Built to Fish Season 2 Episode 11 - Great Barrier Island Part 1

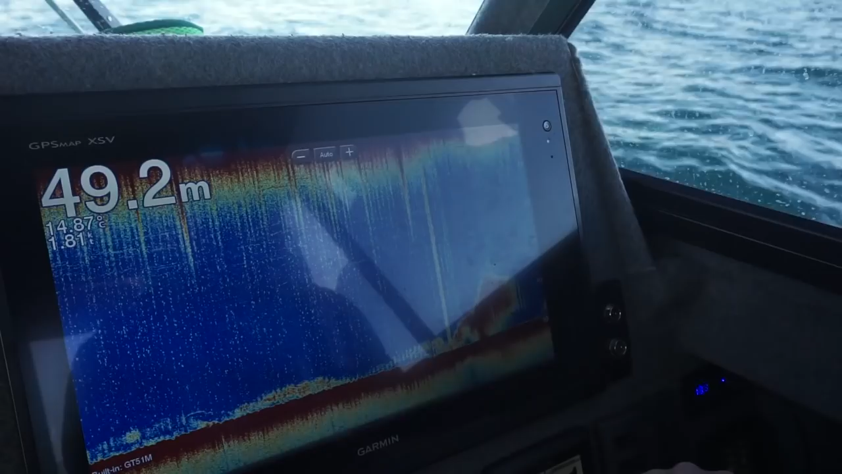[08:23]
On screen: depth 49.2 m, water 14.87°C
There those kingies again. There we go. Well, that was fairly instant hookup.